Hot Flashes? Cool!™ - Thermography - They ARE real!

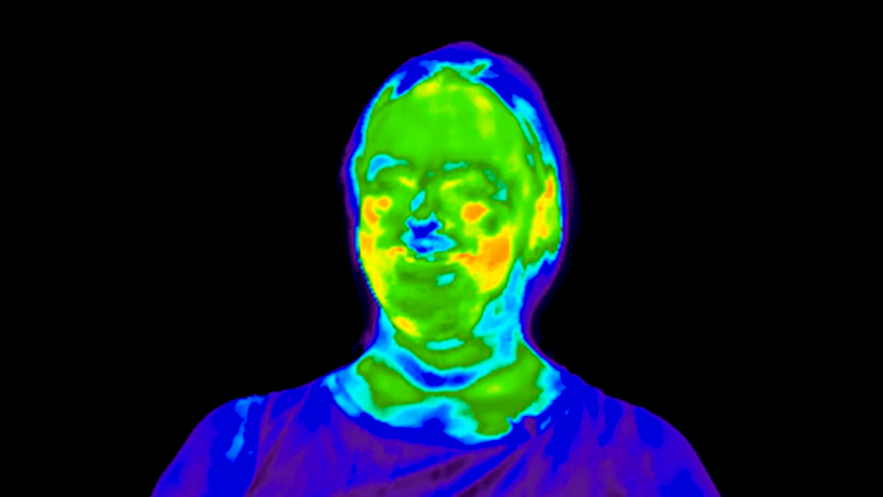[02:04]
So we saw in her face primarily and her cheeks when she turned her head to the side, her ears were really hot.
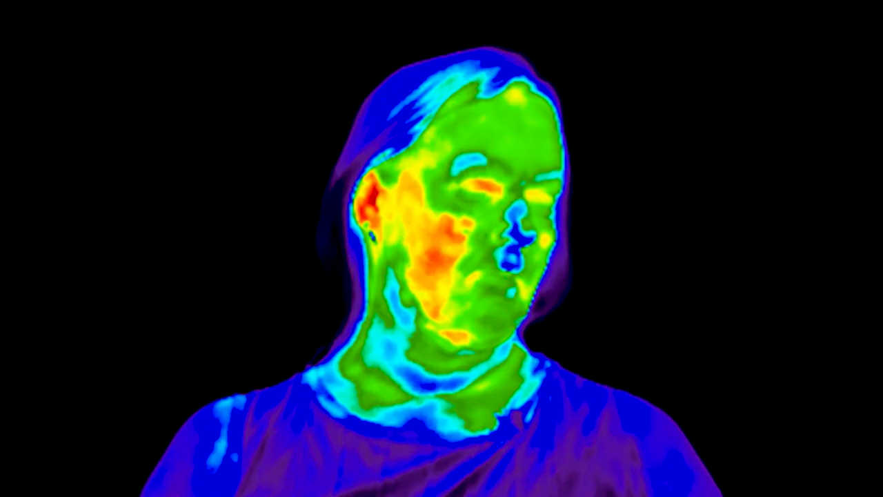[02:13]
Because so much of the heat is internal.